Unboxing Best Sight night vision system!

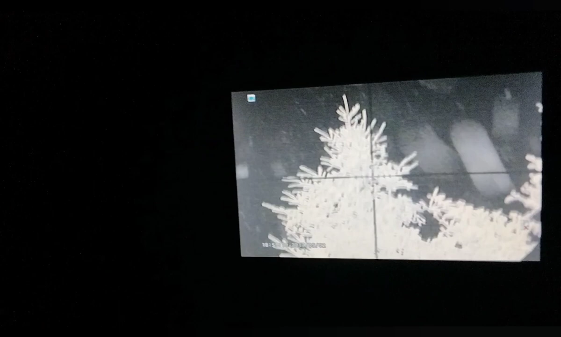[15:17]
oh that's look how clear get out now if you're zooming the scope let's see what the
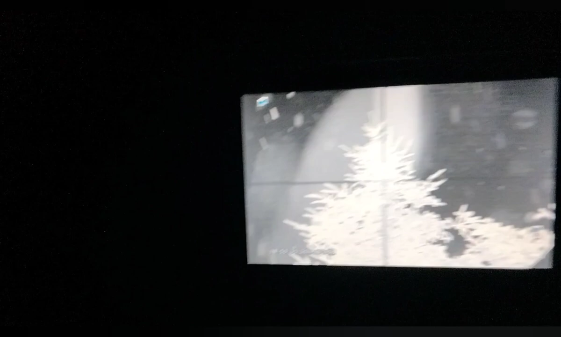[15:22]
scope looks like zooming in on it of
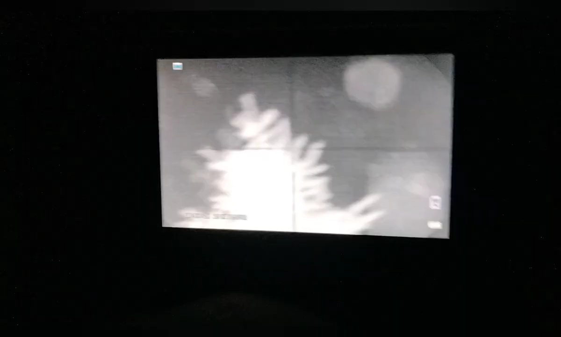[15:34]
can you focus it again i'm gonna try
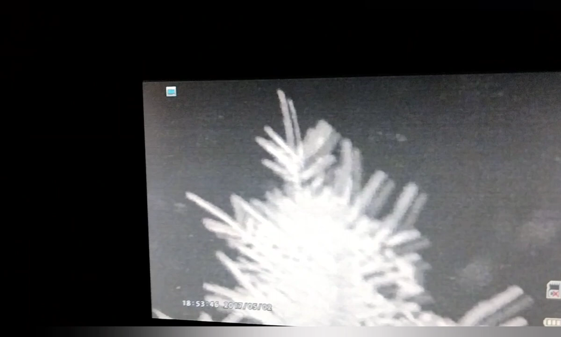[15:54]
look at that rick oh that's at 50 yards that looks good
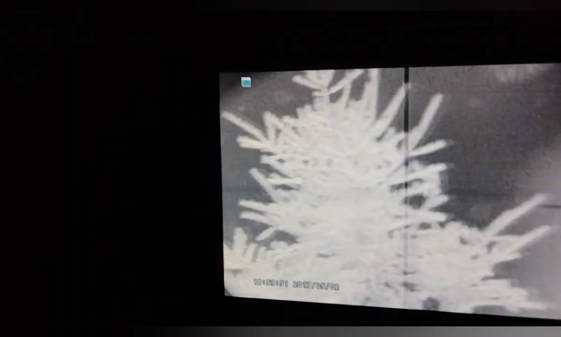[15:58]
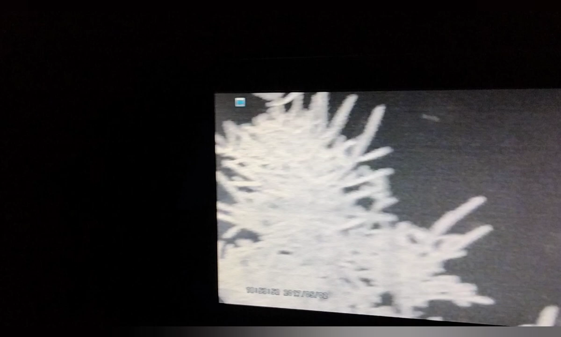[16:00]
oh i got the scope zoomed into nine wow that's
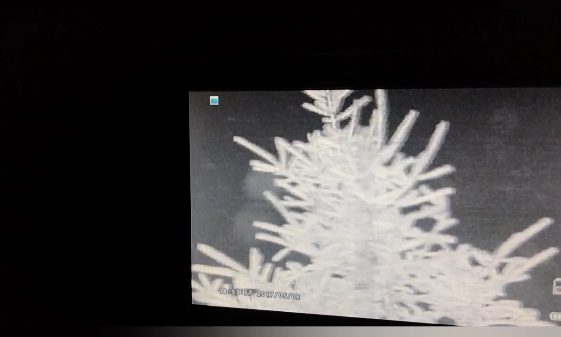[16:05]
50 yards yeah and your crosshairs are gone uh oh you can't do that that's the parallax you gotta adjust